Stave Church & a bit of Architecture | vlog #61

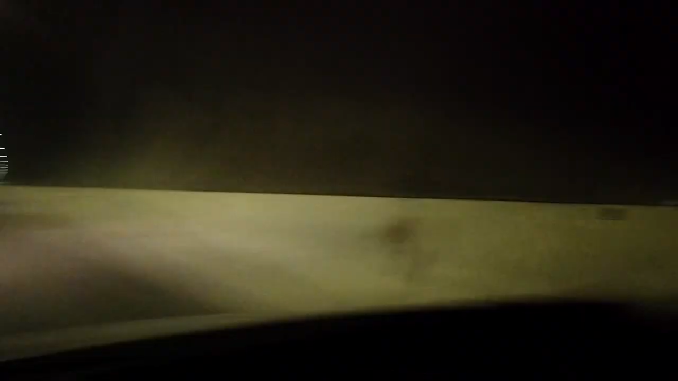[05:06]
stop filming, guys, because this tunnel is never ending and I will lose memory and battery on my camera.